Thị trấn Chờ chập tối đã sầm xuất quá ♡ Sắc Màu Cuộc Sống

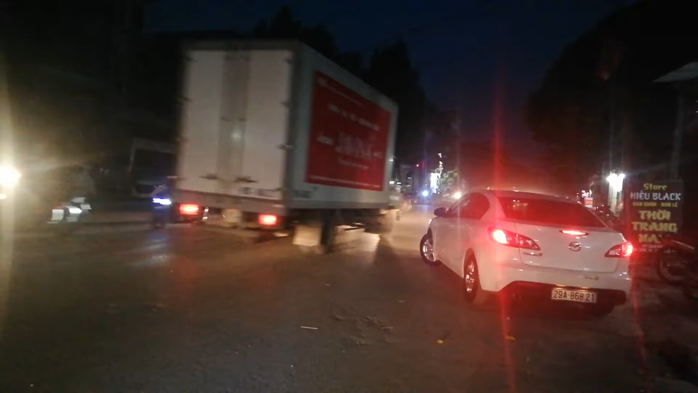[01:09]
cuộc sống người dân hai bên đường của thị trấn Chờ Yên Phong.